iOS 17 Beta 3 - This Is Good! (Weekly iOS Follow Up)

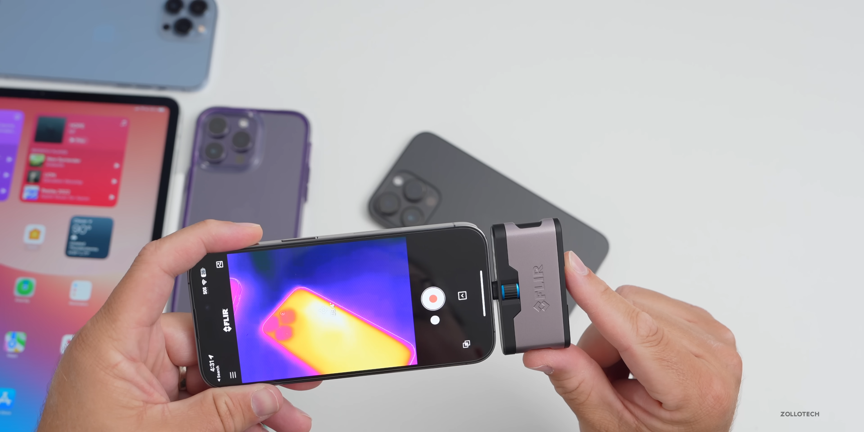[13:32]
92 degrees fahrenheit but typically it looks like it's cooling down a little bit if we switch to celsius you'll see that at the hottest point we're at about 33.7 degrees celsius so it's doing pretty well overall staying fairly cool